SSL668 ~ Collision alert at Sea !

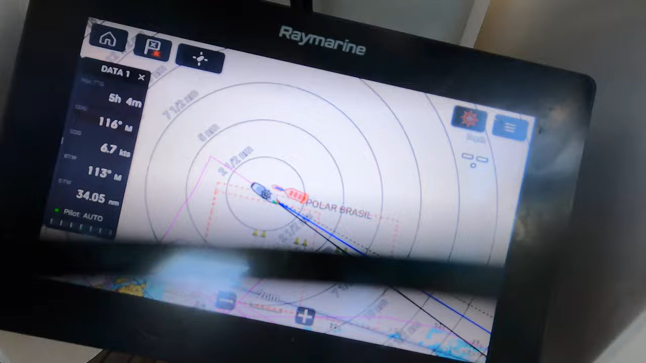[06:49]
he just called us on the radio to tell us that we were on a collision course and asked us which side we wanted to pass on.
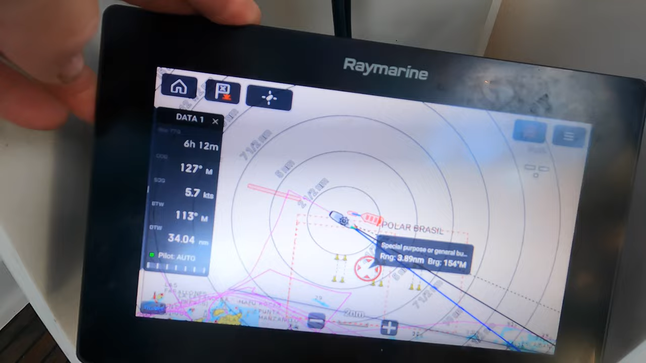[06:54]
So he just adjusted his course to take us port to port. So very nice, much appreciated.
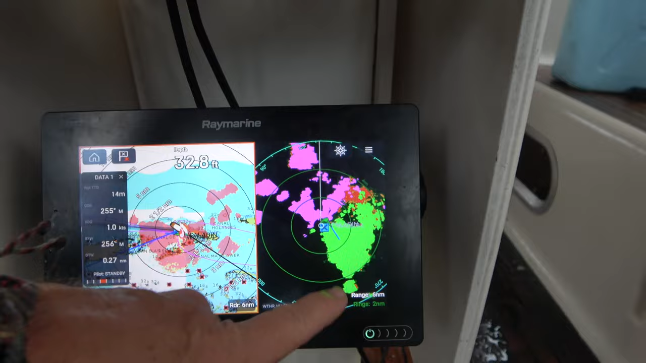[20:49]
This part is already past us. This is what's coming out.
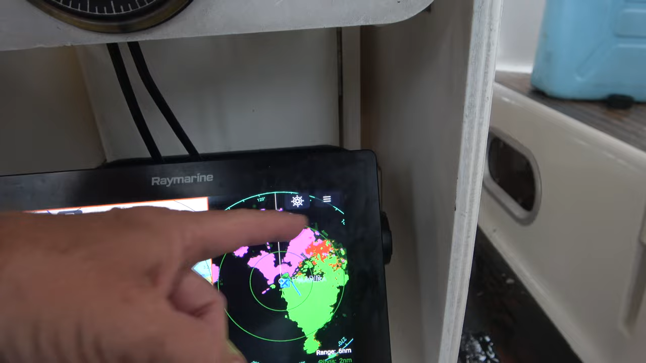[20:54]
This is the violet color. And I believe the red is stationary.
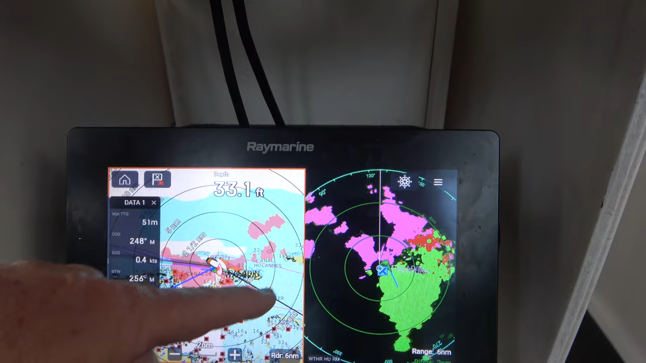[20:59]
But you can see where it outlines on the islands. So we're kind of right in the middle of the Chichime set.
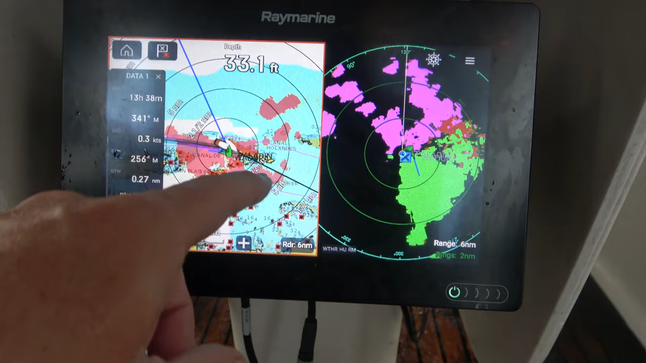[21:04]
And we got rain for about 5 miles all around.